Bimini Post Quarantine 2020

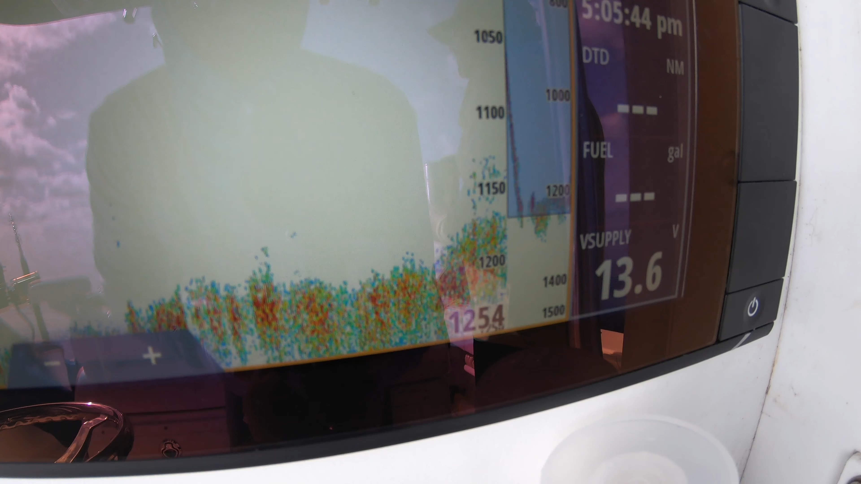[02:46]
Starting to mark that ledge coming up there.
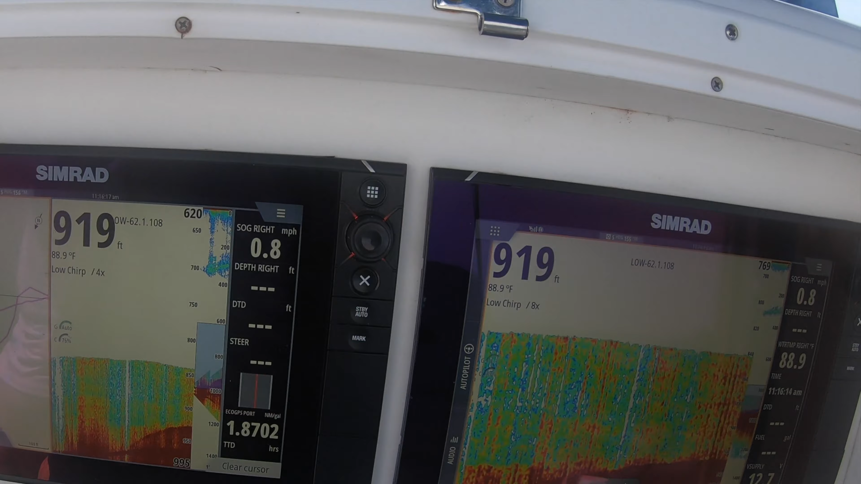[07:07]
On screen: depth 919 ft, water 88.9°F, speed 0.8 mph
A super slow drift at 0.6 miles an hour. We're hoping for a queen snapper.